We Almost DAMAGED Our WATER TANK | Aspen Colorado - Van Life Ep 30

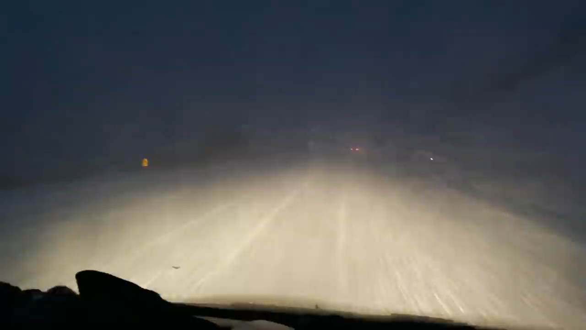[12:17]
All right, so we just got through the heavy, thick snow.